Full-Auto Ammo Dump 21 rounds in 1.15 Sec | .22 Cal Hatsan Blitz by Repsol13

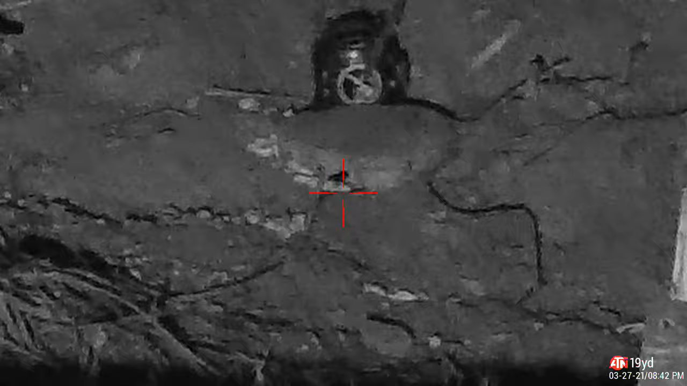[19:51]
See that black dot? It's moving in the center of the screen. It looked like a bug, like a huge bug.